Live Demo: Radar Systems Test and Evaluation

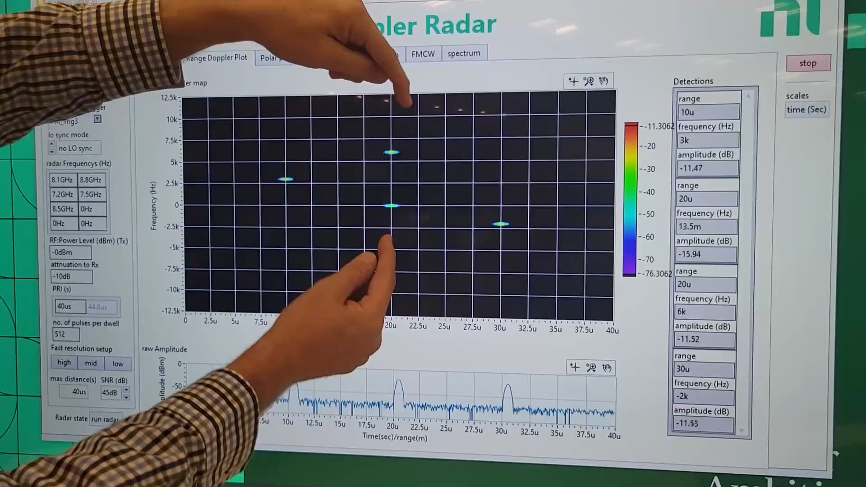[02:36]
That's because I have two overlapping, but they're at different frequencies here. And so, they're at different Dopplers and these are static targets.
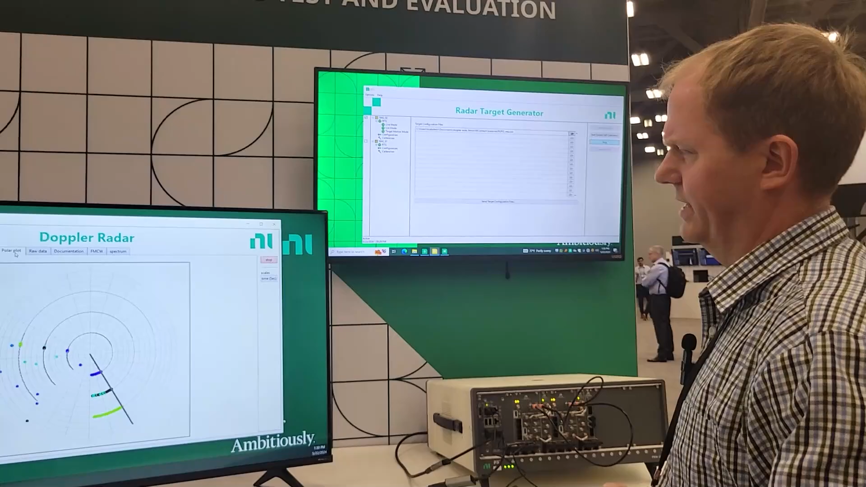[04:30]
going to do an emulation of a surveillance radar.
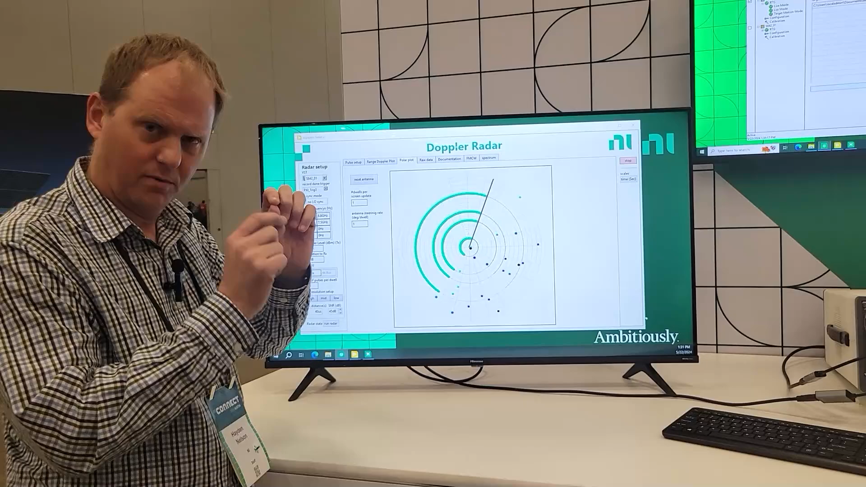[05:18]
So, we're updating that target profile really rapidly in real time.